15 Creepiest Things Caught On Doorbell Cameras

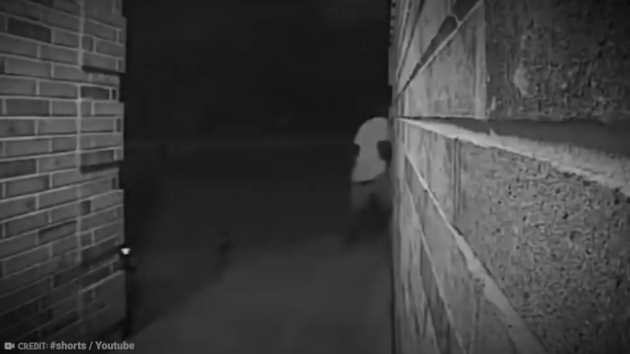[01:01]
The doorbell camera first sees the two boys exit the house and head off to the right.
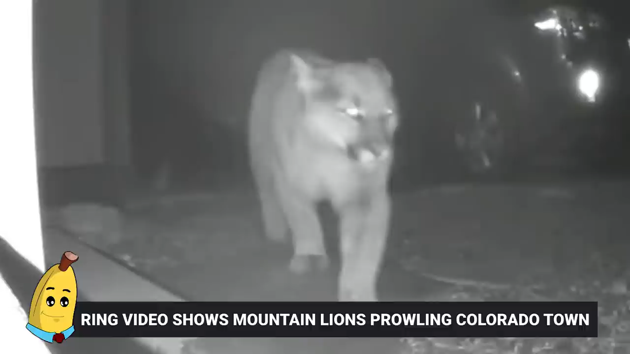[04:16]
Ring Video Shows Mountain Lions Prowling Colorado Town Colorado is known for its absolutely beautiful
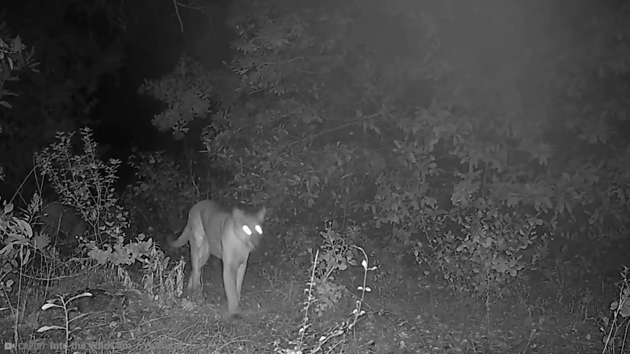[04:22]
and wild natural parks and forests and mountains and things. But living in such a natural place, well, that also means that you're going to have some pretty wild visitors from time to time.
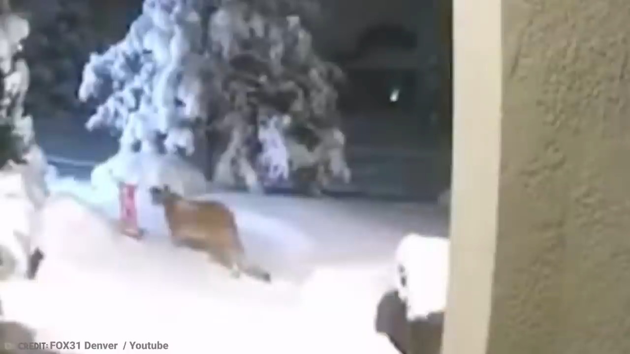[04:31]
In the case of this household, they had a particularly dangerous visitor in the form of a pack of mountain lions.
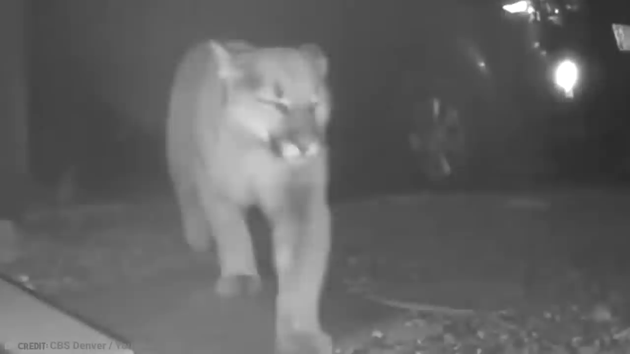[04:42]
From beyond our sight and through the falling snow, we can see a pair of glowing eyes cutting through the darkness. A wild mountain lion then appears out of the shadows and passes the front porch camera. Then two more pairs of eyes come out of the darkness and it appears that a whole pack of lions has invaded the front yard of this suburban home.
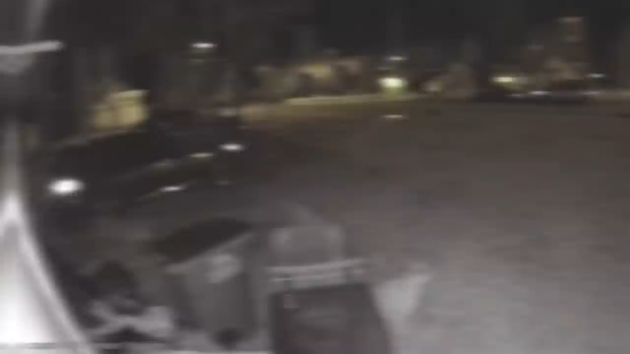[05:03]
There also appears to be someone sitting in the car in the driveway, though it's hard to tell if it's just the camera's night vision reflecting or if the car is on.
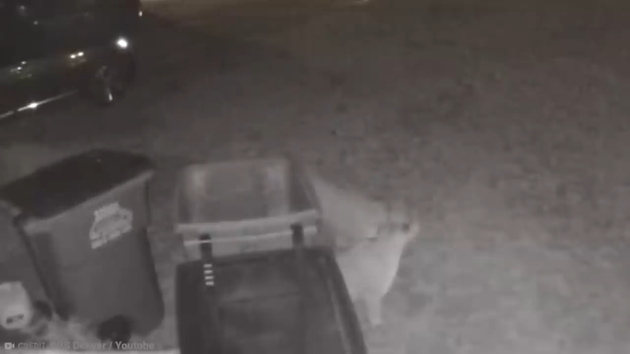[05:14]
In any case though, the mountain lions don't seem to find anything of interest and then they just simply prowl off back into the night. Fortunately, no one walked out in that moment or they would have been in for a very nasty surprise.
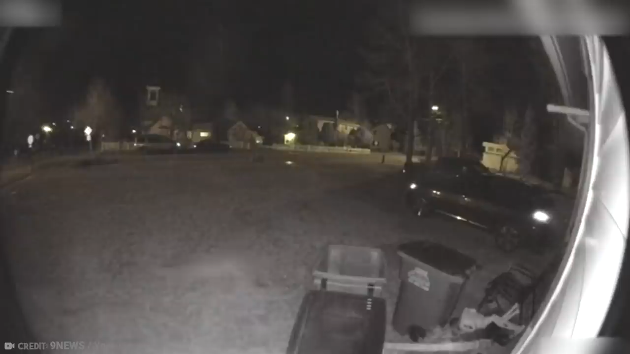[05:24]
11.
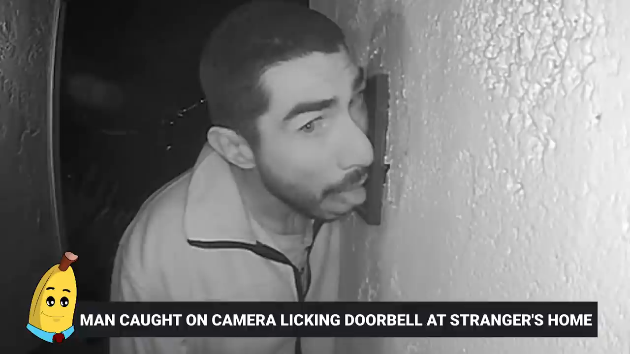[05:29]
Man caught on camera licking doorbell at strangers' home 12.
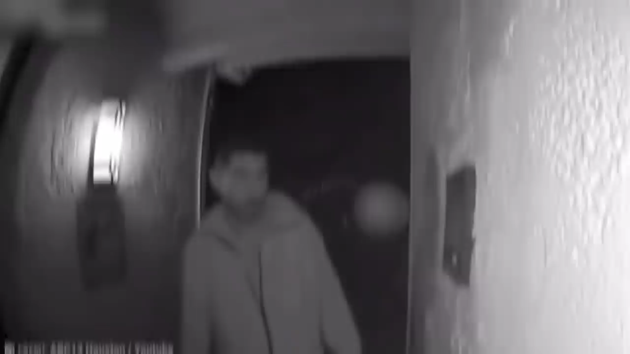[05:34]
I mean, ok, maybe it was a certain color and he wanted to taste it to see if it tasted like that color. Who knows? Should the police really be looking for this guy and spending their time on more worthwhile cases? Probably. Everyone has their thing, you know. So who are we to say that licking someone's doorbell is actually illegal? 12.
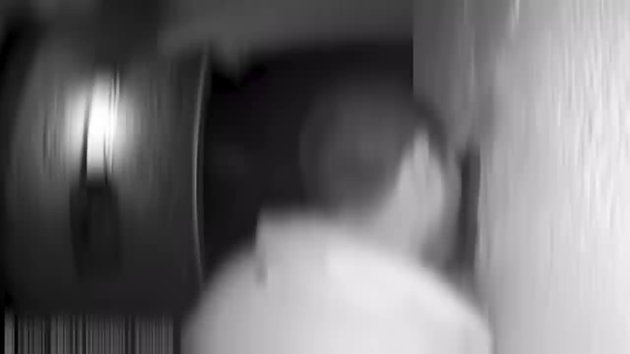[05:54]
Don't get me wrong, it's a strange thing to do. But in the end, the guy's not really hurting anyone.
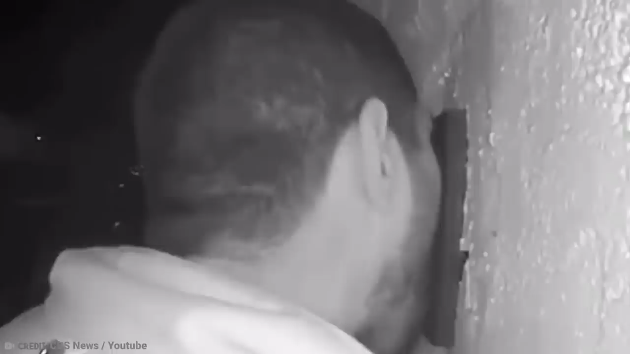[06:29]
I hope the three hours he spent doing it got it out of his system in the end, because you know, it's probably not a great idea to go around licking people's doorbells at the end of the day.
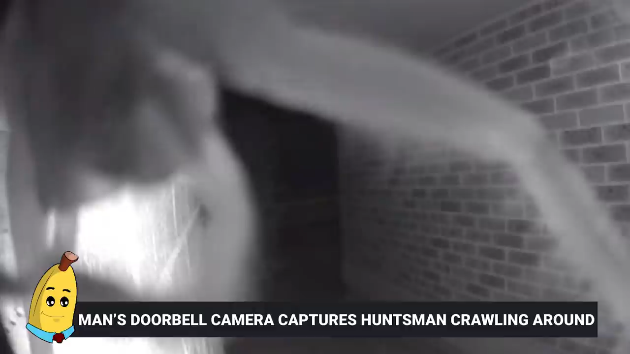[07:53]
Man's Doorbell Camera Captures Huntsman Crawling Around If the last video didn't give you the creepy crawlies, the next one will for sure. Now, full disclosure, I'm much more of a snake man than a spider man myself.
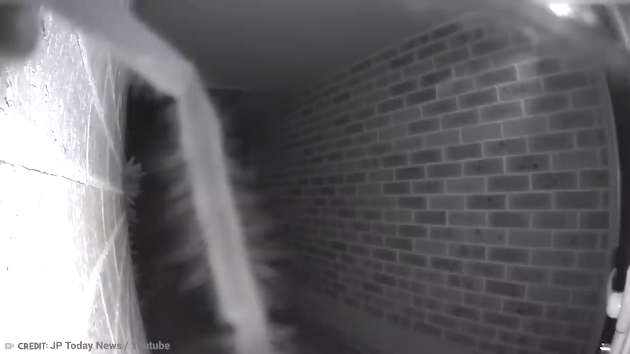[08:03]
So in this video, an Australian man kept getting woken up by his video doorbell late at night, and when he got up to check the video feed,
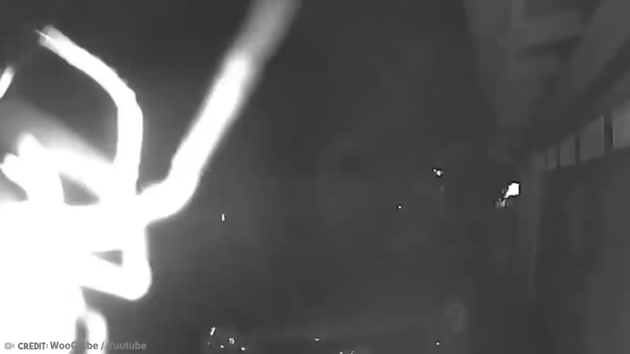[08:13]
he was treated to a one spider show of the deadly huntsman spider.
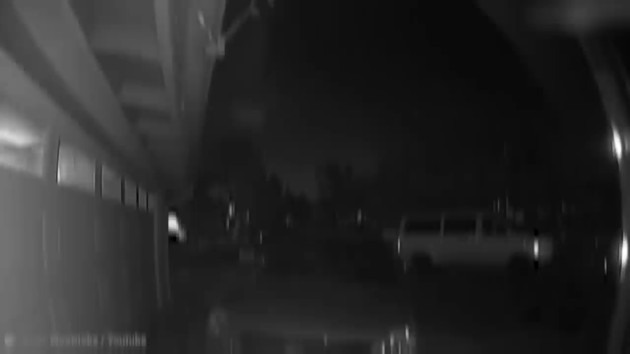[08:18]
The video begins with some weird kind of lights strobing a little bit on the screen, and it gets you thinking, what the heck are those?
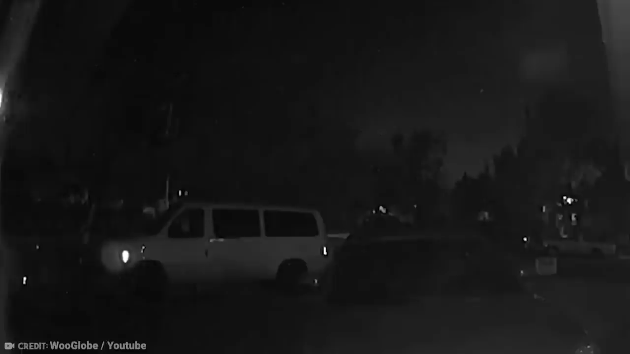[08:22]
Is that the spider?
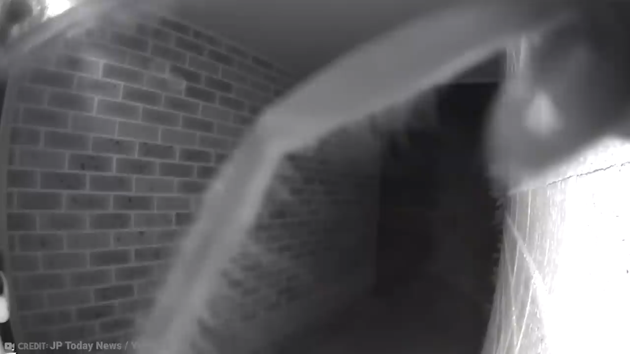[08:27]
And then wham, out of nowhere, a huge spider crawls up and onto the screen, proceeding to just hang out right there.
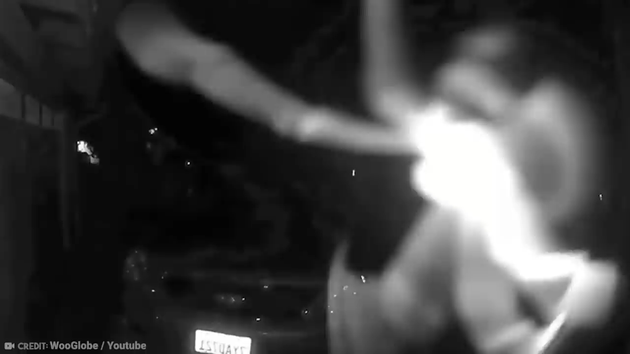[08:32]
The doorbell kept ringing until 2 in the morning, so the poor guy ended up just disconnecting the bell and the video. I would have gone out there and tried to kill the crap out of that thing. Now I know, it didn't do anything to me, but you know it could.
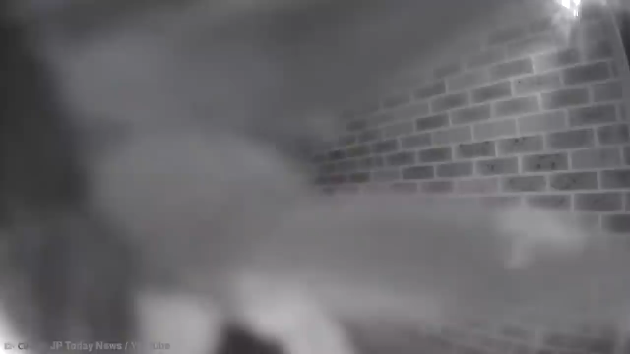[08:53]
I suppose it's no different than the guy who was licking the doorbell, though. Except it's a spider licking my doorbell.